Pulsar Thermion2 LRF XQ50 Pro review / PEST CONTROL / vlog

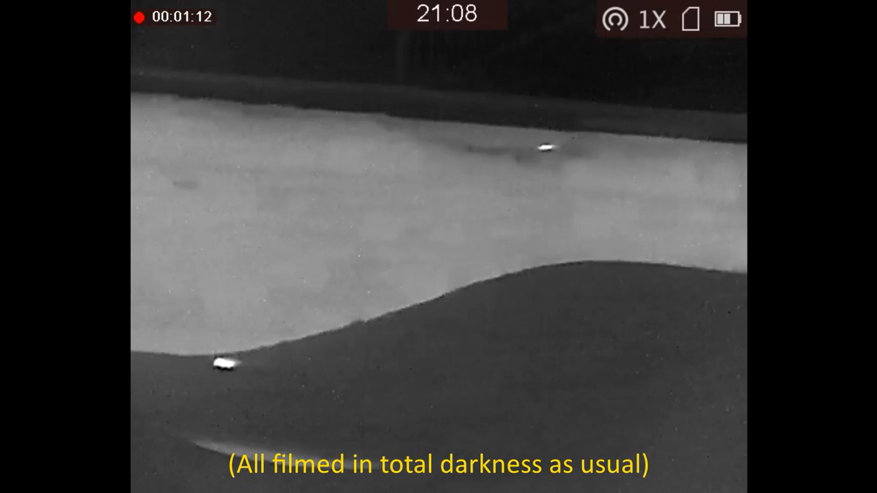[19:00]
when I opened the door and had a scan with the griffon spotter here's the view from the
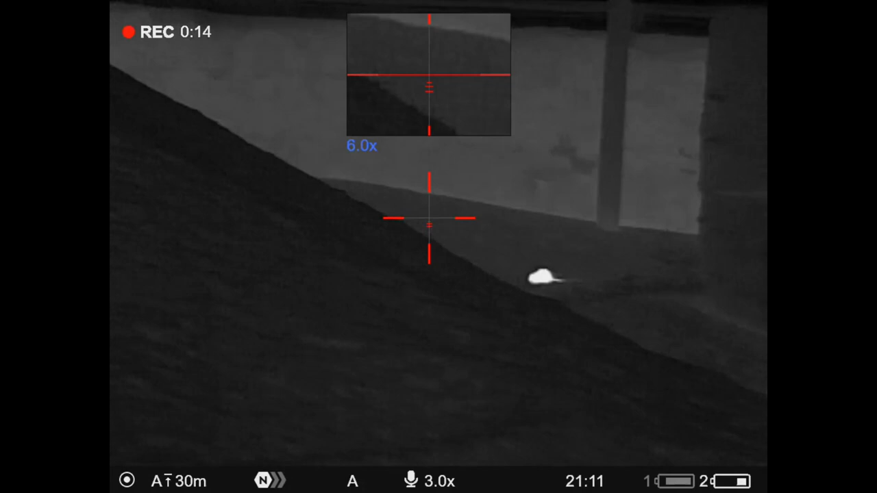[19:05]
same doorway through the pulsar thermal scope and I
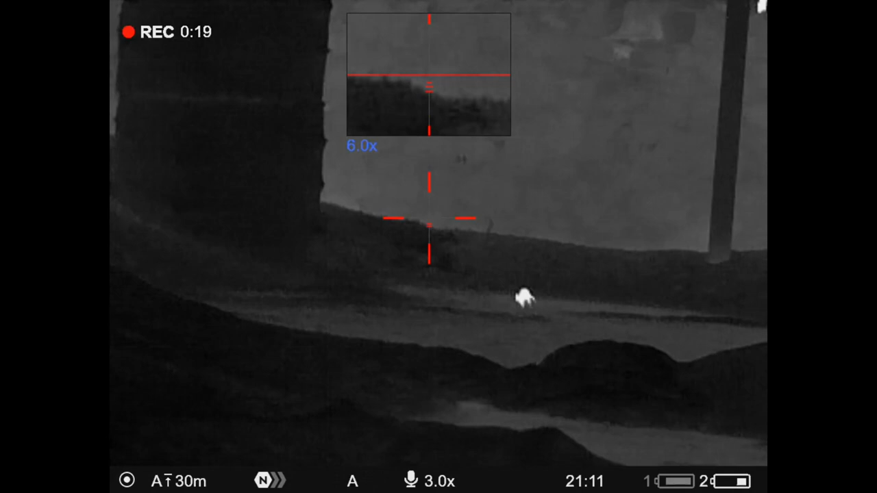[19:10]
haven't seen this much activity in some some time so the farmer moving the bales around
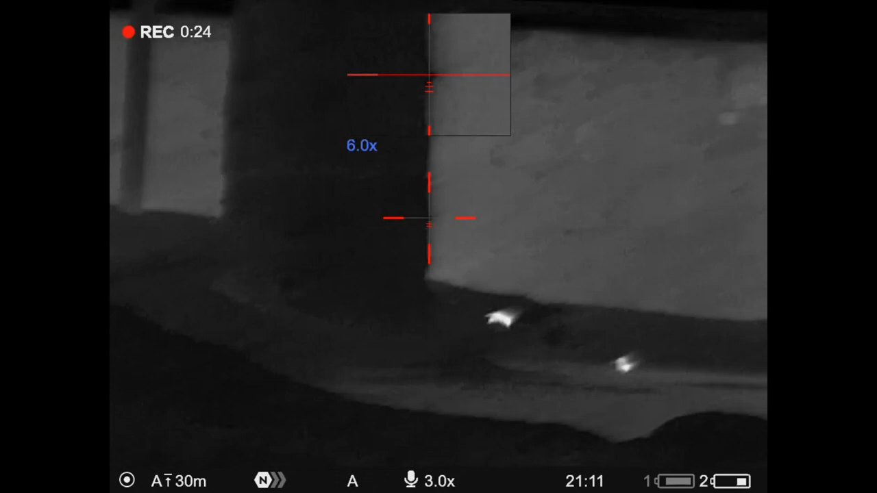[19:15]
has obviously disturbed a few rats nests once I sat
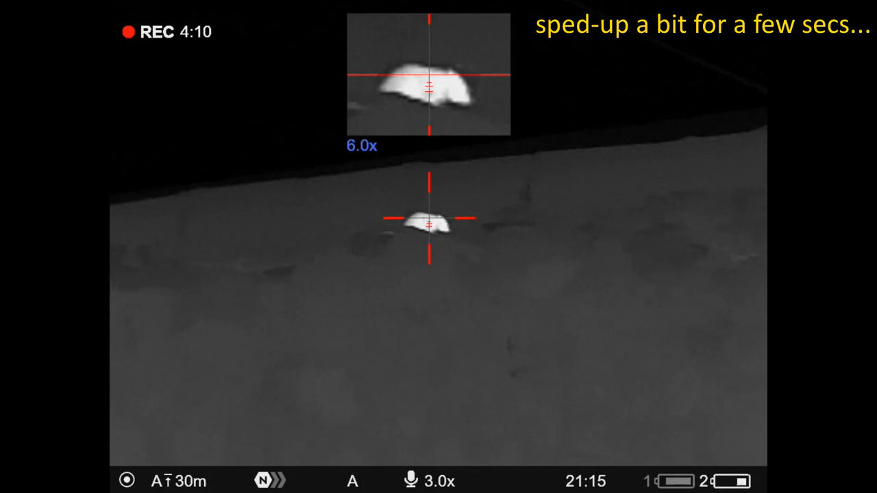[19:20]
down I started with this one high on the wall to my right I have to be patient for a minute till
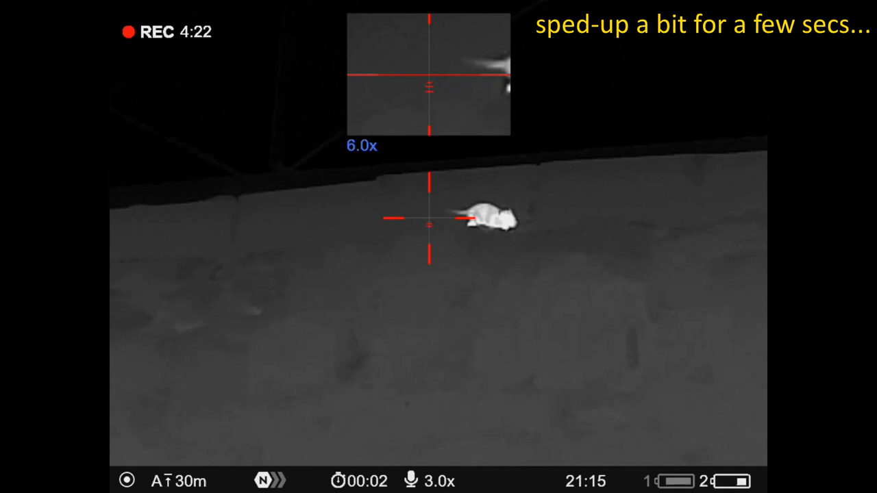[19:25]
it paused long enough for me to target it
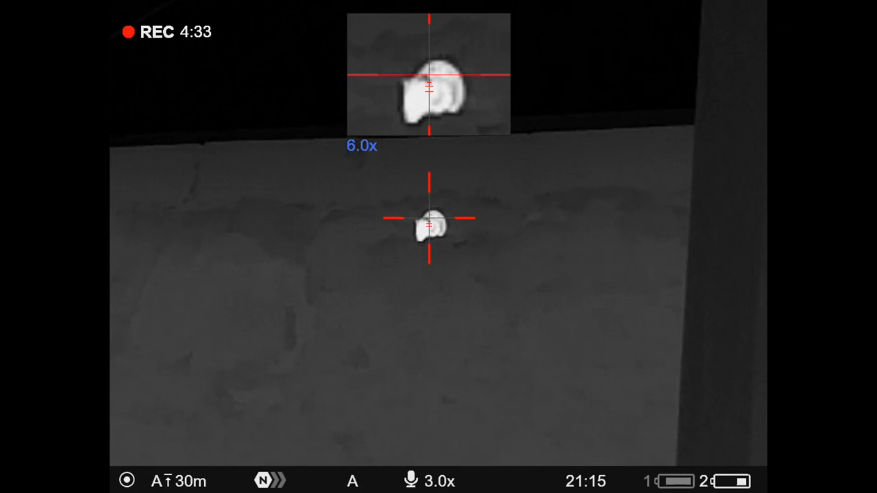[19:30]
whereas this rat obligingly stood totally still wait for me which is very unusual and although the
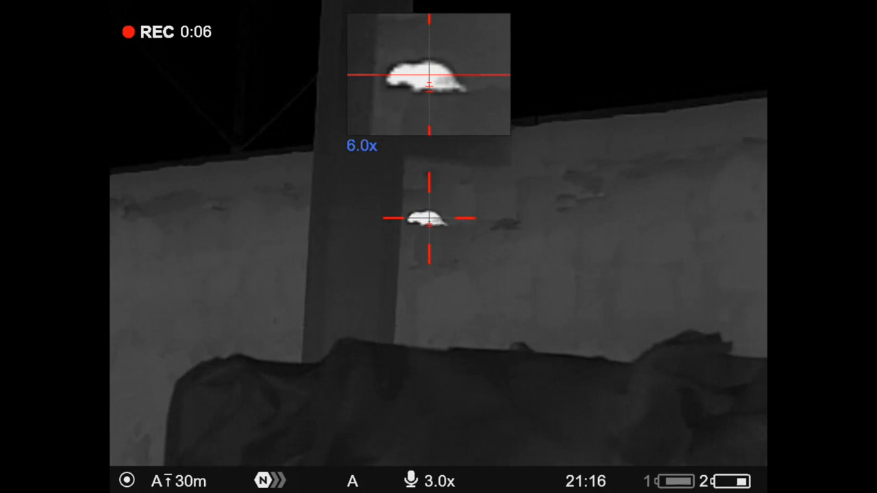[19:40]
177 crate is sub 12
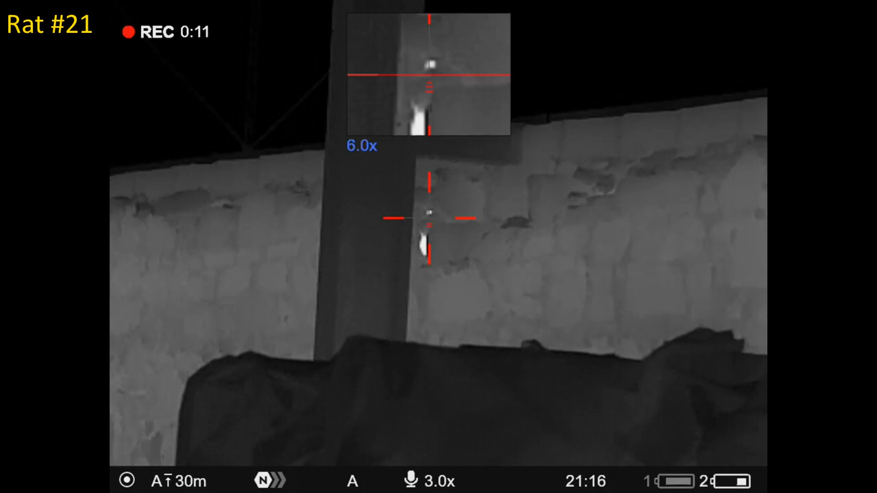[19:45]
this only being about 13 meters away you can see the pellet went through the rat and out the other side and hit the wall
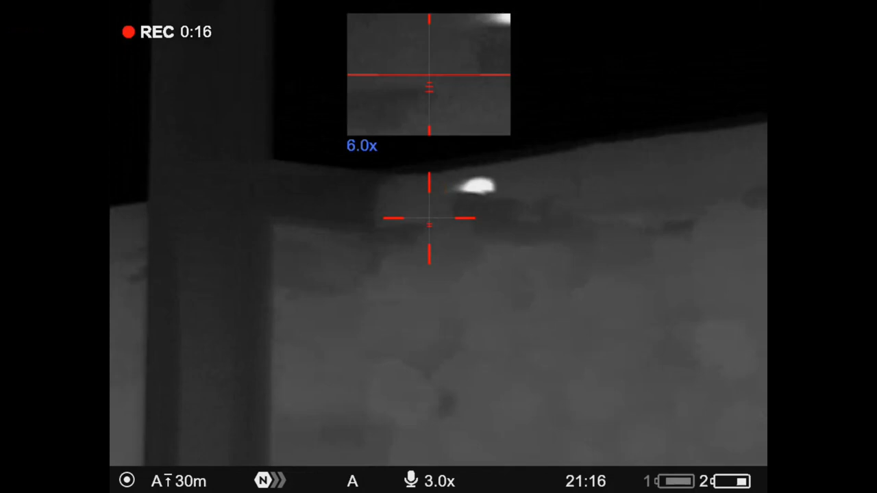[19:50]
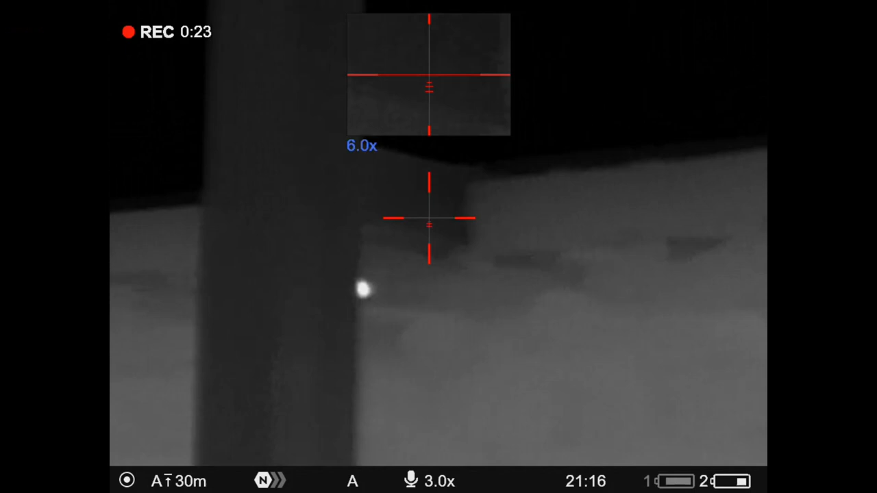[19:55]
I watched this smaller one which they're a lot faster going left to right tracked it and then oh here's
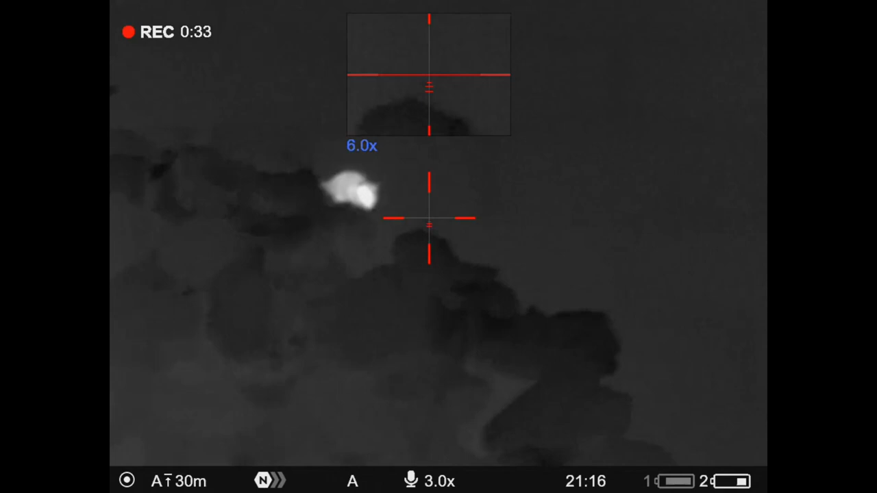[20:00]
one down at the ground level arranged this one at just nine meters guesstimated
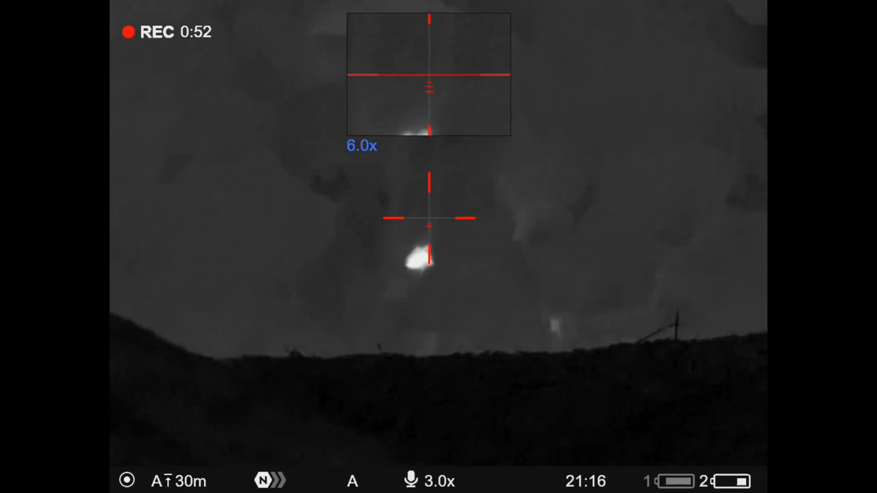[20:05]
a little bit of hold over because the pellet would still be rising to the secondary point of aim and pop
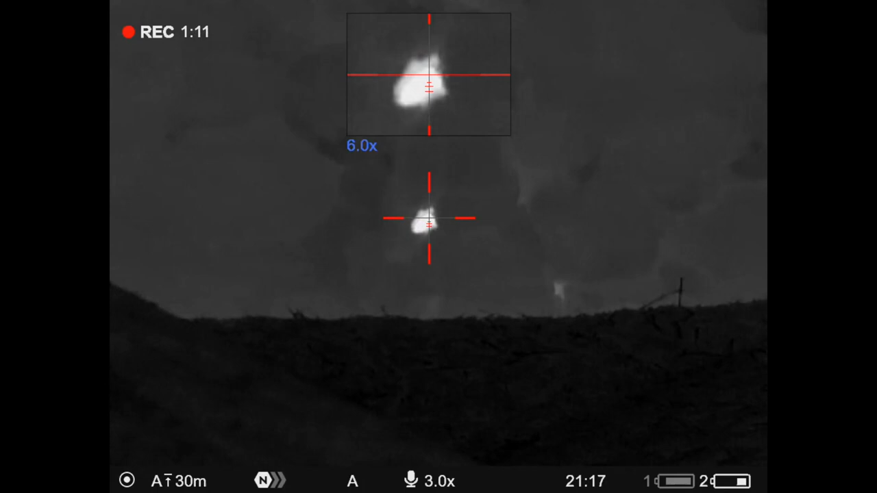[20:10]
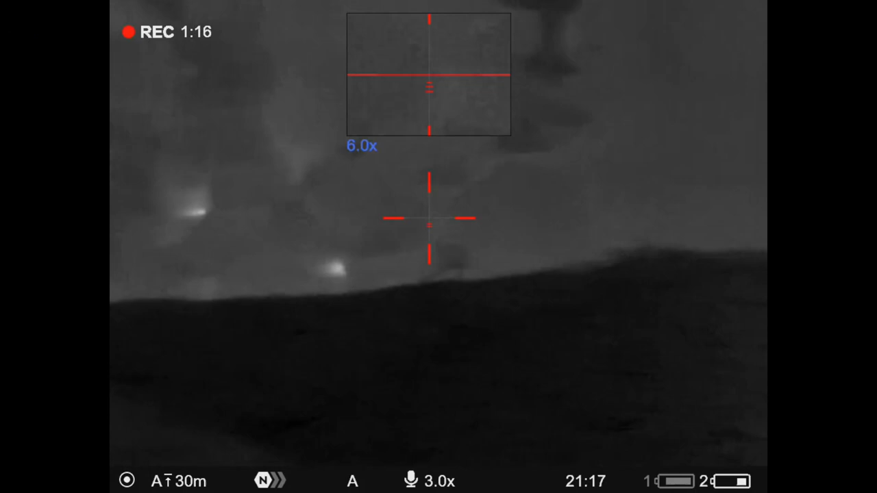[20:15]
I knew the smaller one was still above somewhere because I could see faint heat between the brickwork then it showed itself